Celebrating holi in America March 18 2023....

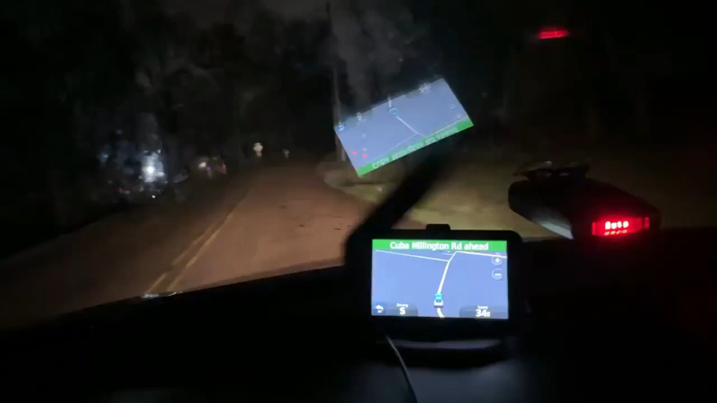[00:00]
very good morning to all. Good morning, बोलूँगा 4 बजे ना सुबह के. और मैं जा रहा हूँ काम पे. आज Friday morning है. और काफी बारिश हो रही है यार. कल रात को storm आया था. जगह-जगह.